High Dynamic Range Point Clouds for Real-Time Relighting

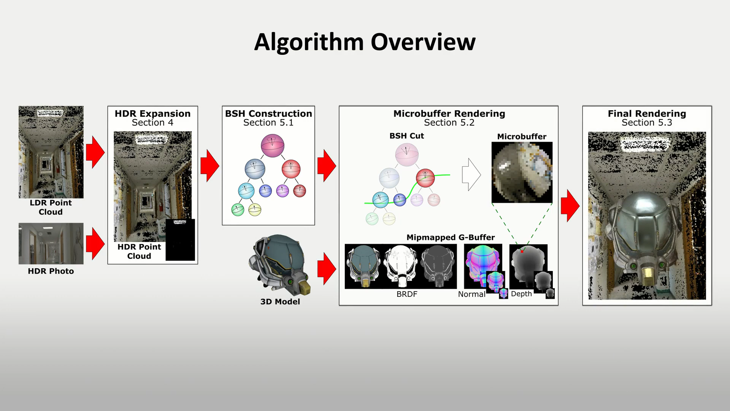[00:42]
Finally, the micro-buffers are combined with the BRDF data to obtain the final rendering.
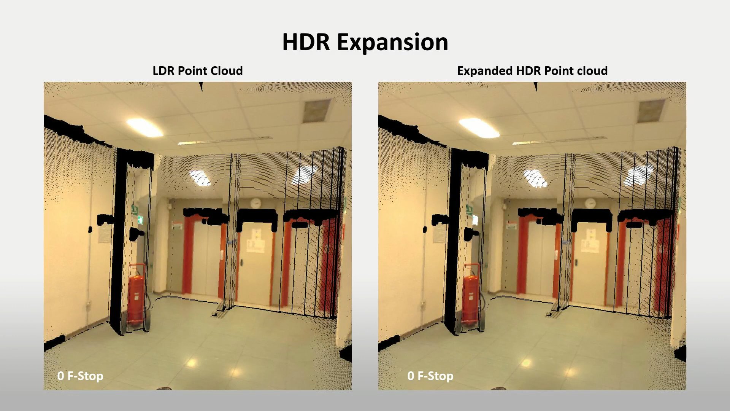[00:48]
The algorithm starts with the HDR expansion of the point cloud using the randomized match algorithm with the input HDR photo, followed by a Poisson infilling.